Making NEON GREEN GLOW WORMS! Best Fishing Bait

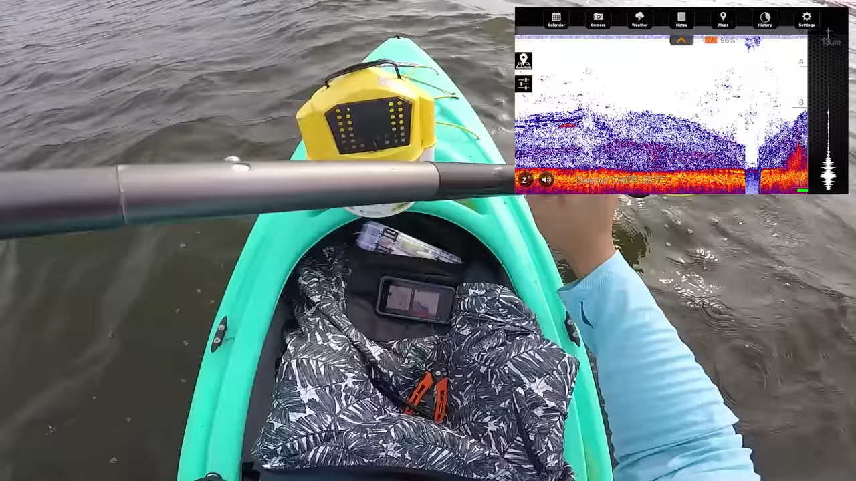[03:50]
Oh yes, look at, oh my gosh. You can see all these fish on the bottom right here. There's a lot of fish hugging the bottom right here at 12 feet, Aaron. You can just drop it straight down here. Oh my gosh, more at 8 feet. That's another pot of bait fish. But we're looking for these big arches. Big arches under these bait fish. And that will be the striped bass chasing them.